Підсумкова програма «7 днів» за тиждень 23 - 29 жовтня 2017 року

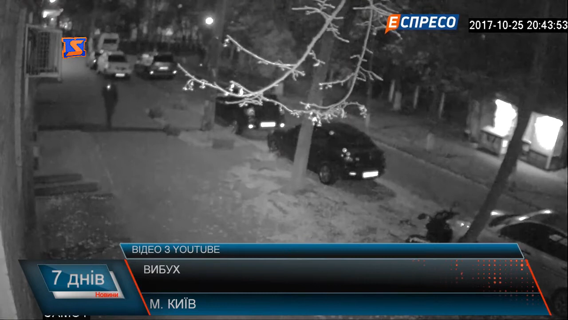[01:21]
Біля редакції телеканалу «Еспресо» був підірваний припаркований мотоцикл. На ньому був встановлений вибуховий пристрій. Загиблий охороненець депутата Верховної Ради Ігоря Мосійчука. Сам Мосійчук поранений, як і політолог Ігор Бала.